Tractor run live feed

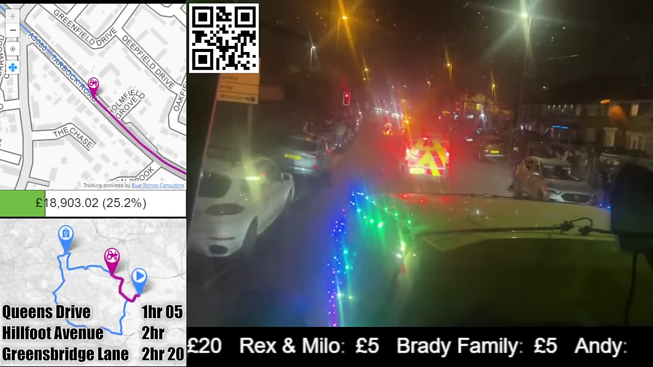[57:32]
Tractor, we've been able to go through the red lights, but this year we're stopping at them.
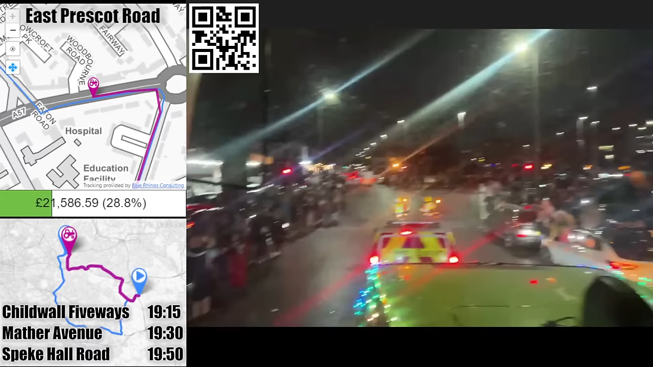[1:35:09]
down there in the back. See the hospital there on the right.
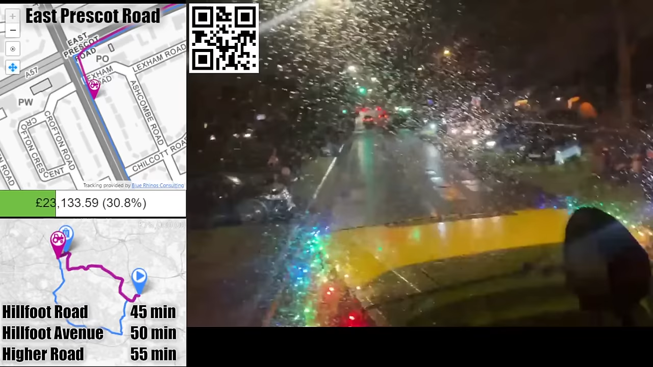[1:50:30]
The traffic lights are naturally creating gaps. Hold on a minute.
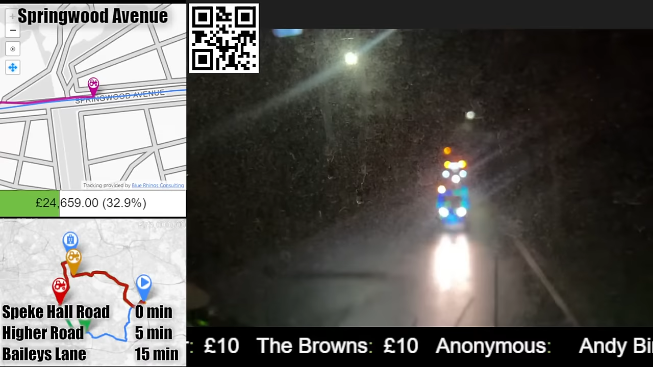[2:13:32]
This car just decided to be 3.7 in another road.
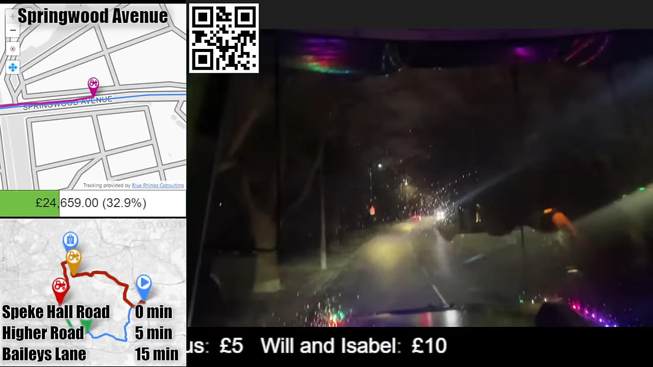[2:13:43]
All right, okay. So the big quad track's not far off all the hay now. Dave, just whereabouts is the quad track within the convoy?
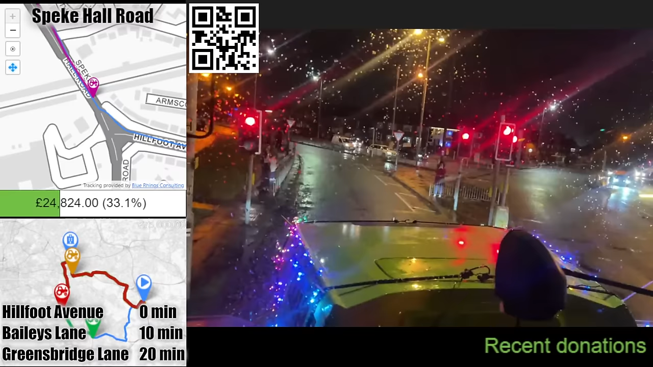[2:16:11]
lots of people are heading to the start point rather than further along.
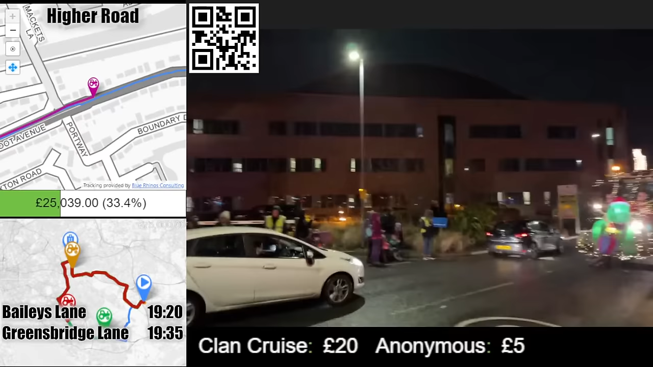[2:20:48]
You are. Oh, we've got another inflatable dinosaur. One had like six dogs. On the Mathy,
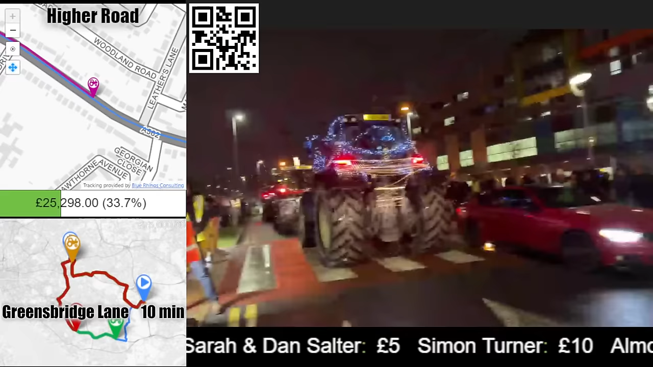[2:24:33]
With the tractor jam again. The rams. We'll stop people.
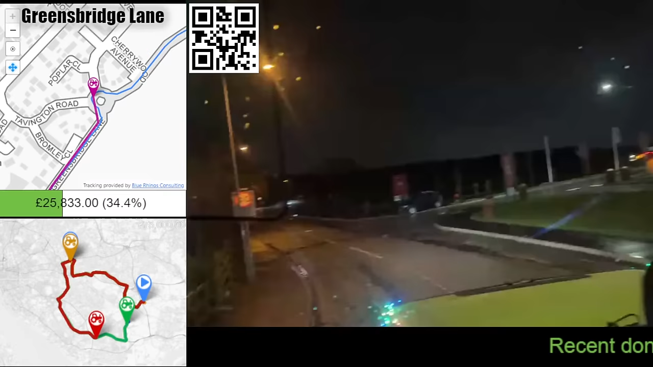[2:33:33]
So we, I think we're back live now, just as we've just gone through probably one of the last villages now. We're I think 45 minutes ahead of the back of the convoy, so just cleared Halewood now onto what's basically a rural road. So not a massive amount to see now, but the total that we've raised so far is around 26,000, which is great. Whether we'll hit the target, I don't know.
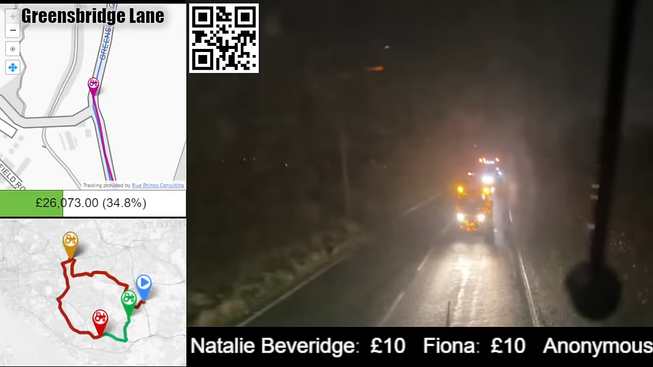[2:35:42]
going to question us. This is where I think some of the driven up the first year we did it, because it's quite a long road and got us nearly all on it, but obviously this year we can't really do that. It's tempting to take a left at the end here.
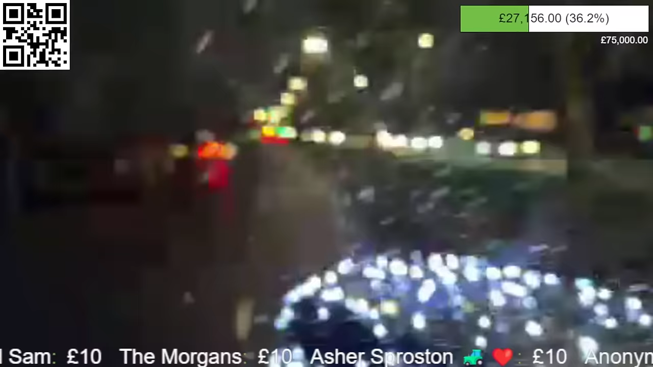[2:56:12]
You leave it for distance. Oh, is this planned? Sadly, it's raining. I think everyone's going to be getting soaking wet. Look at these are dedicated people, these are.